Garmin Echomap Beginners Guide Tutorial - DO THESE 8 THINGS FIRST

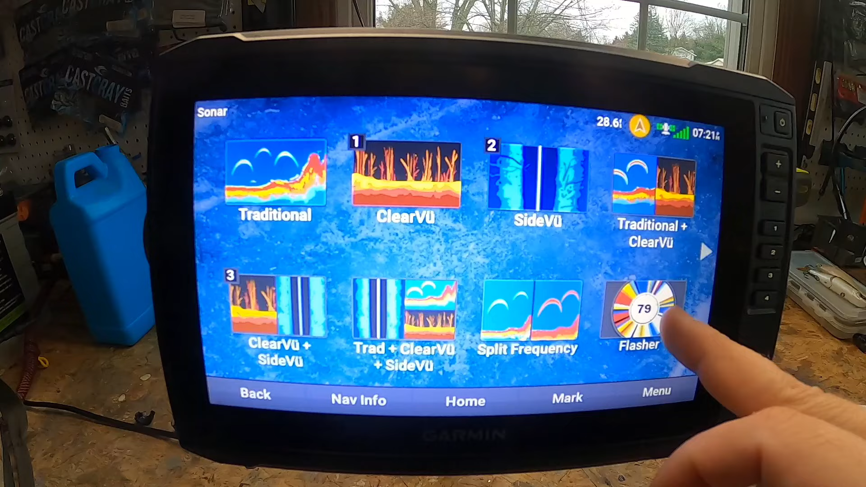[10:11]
you have your flasher this guy's really interesting the flasher shows the sonar information is circular depth scale right indicates what's beneath your boat and it's organized in a ring that starts at the top and progresses clockwise so depth is indicated by the scale inside the ring sonar information flashes on the ring when it's received at the depth indicated so the colors indicate different
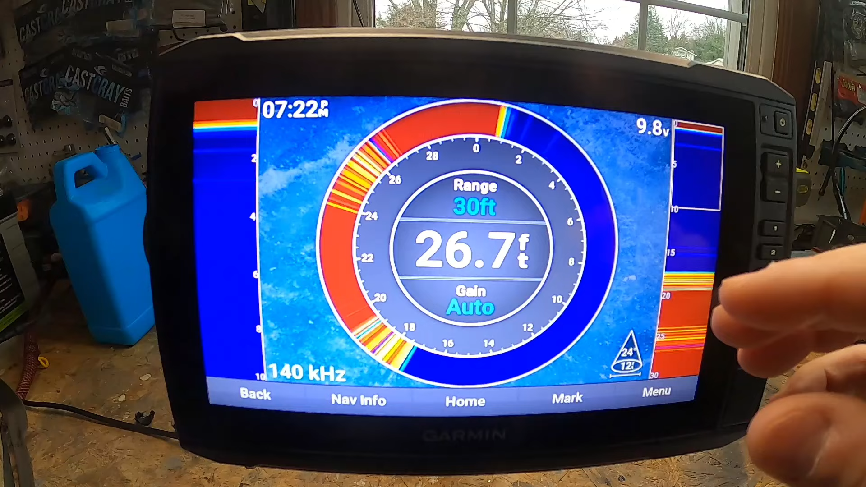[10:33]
On screen: depth 26.7 ft
strengths of that sonar return so but the real reason i bought this is for clear view and side view and really this clear view is down imaging side view is side imaging and
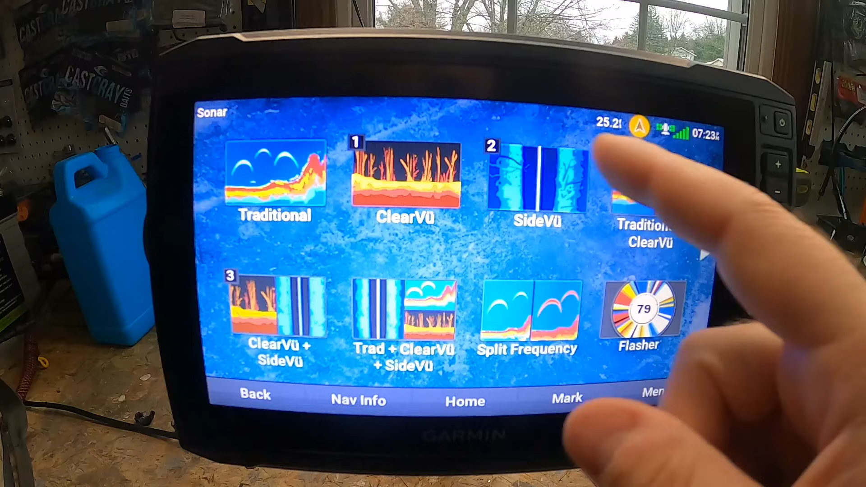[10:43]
the way that i kind of look at these is that down imaging clear view this right here is going to give you more detail but a smaller area and side view
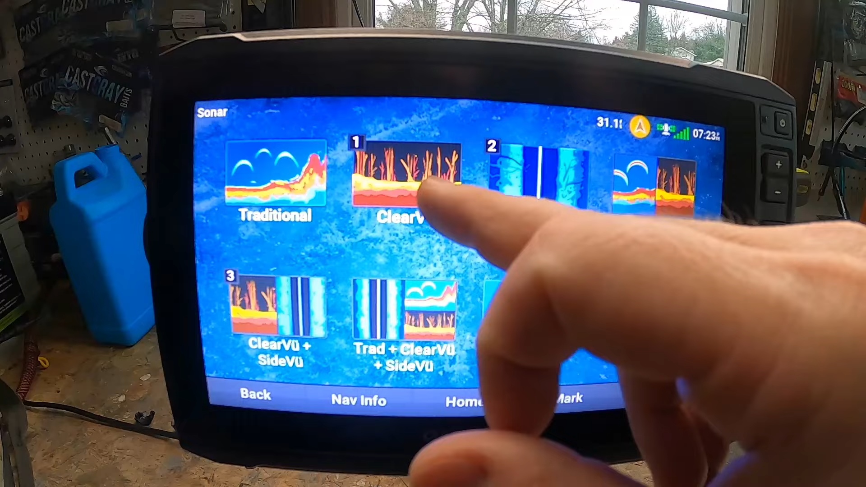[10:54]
this here it's going to give you a larger area but less detail so there you have it
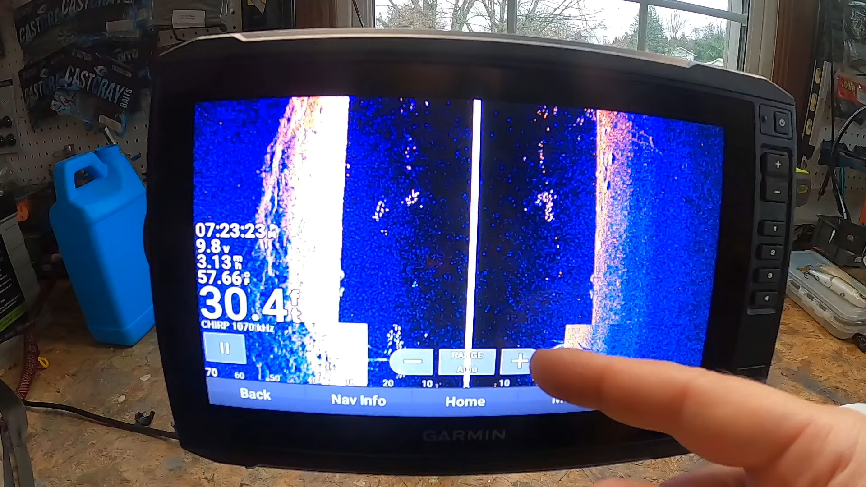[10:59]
folks this unit does more than what i just shared but so hit that sub and i will continue to come out with more videos highlighting the other features of these units and if you ever come across your unit acting up well i got 13